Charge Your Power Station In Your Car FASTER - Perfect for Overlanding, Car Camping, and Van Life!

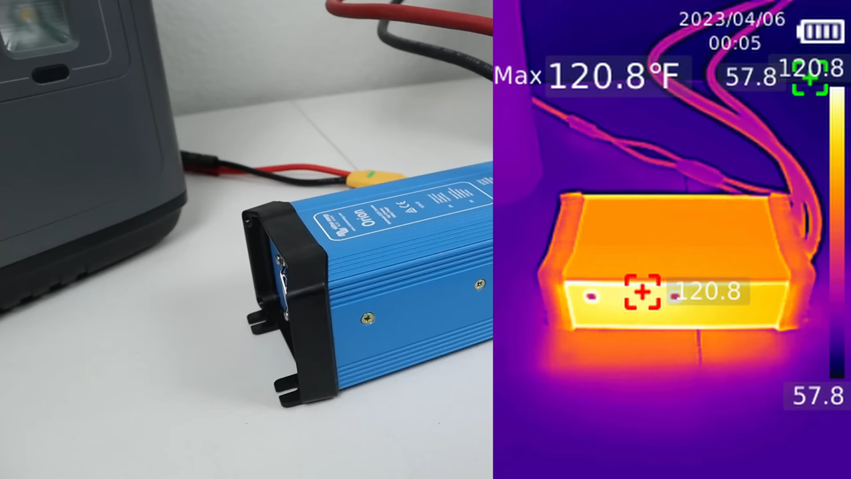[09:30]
On screen: max 120.8°F
And after an hour, it was measuring 120 degrees Fahrenheit with my thermal camera. Now this is what the fan that would turn on periodically. So 120 degrees was the max temperature. Now we're testing the 12 to 36 volt boost converter.
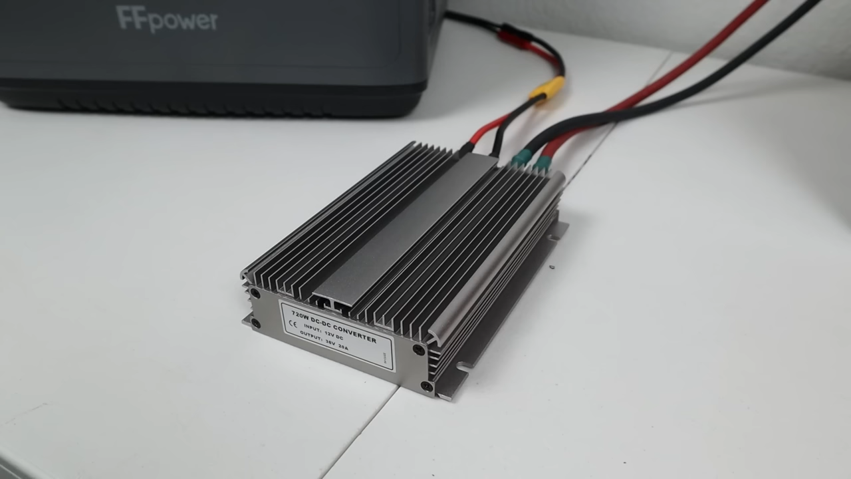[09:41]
I ran it at a 500 watt load. And after an hour, it measured 155 degrees Fahrenheit with my thermal camera. And this is pretty toasty. Now measuring the smallest one, the 12 to 24 volt boost converter, I had it running at a 250 watt load.
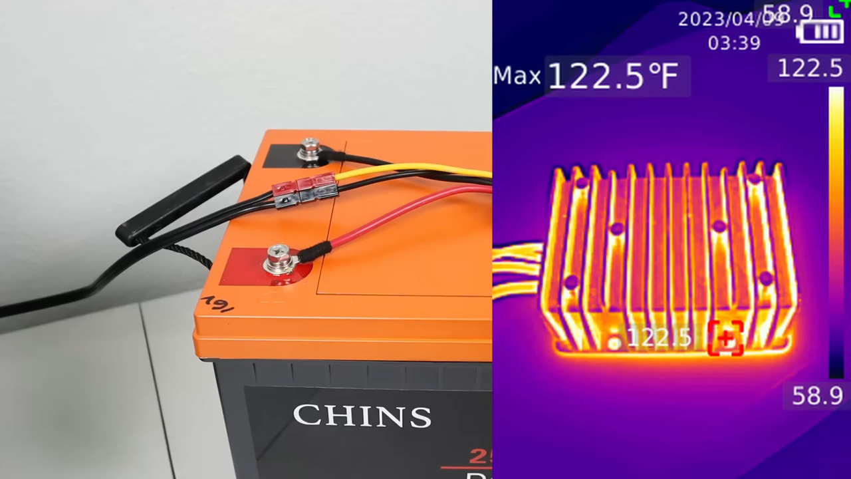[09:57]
On screen: max 122.5°F
And after an hour, it was measuring 122 degrees Fahrenheit with my thermal camera. So this one didn't get that hot.
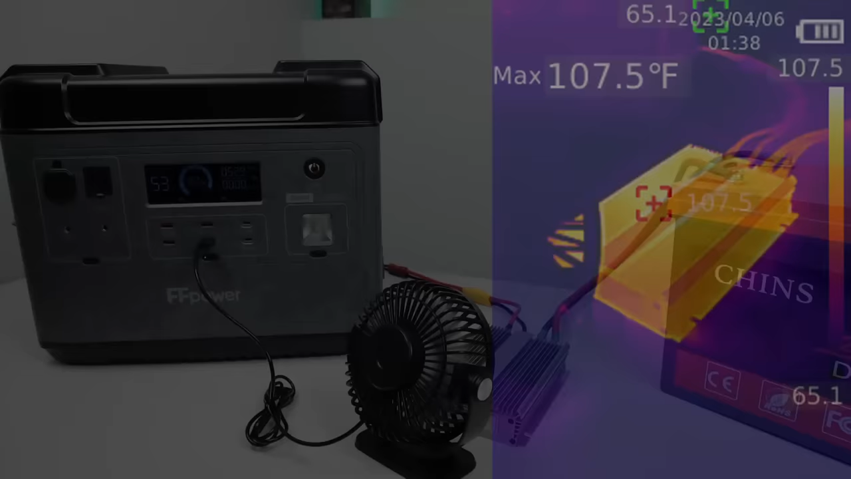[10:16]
On screen: max 107.5°F
And after an hour, the temperature was only 107 degrees. So it was actually cooler than the Victron.